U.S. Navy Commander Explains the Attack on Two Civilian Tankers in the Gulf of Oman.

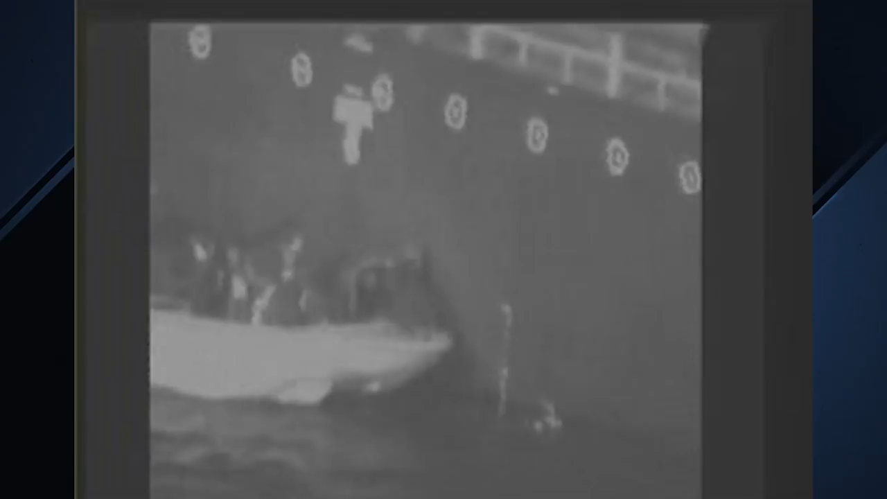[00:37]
As you can clearly see from the video, an IRGC Navy boat approached the motor vessel Kokuka Courageous and removed the limpet mine that had remained. When the NAVSENT exploitation team augmented by Navy Explosive Ordnance Disposal Technicians arrived on scene,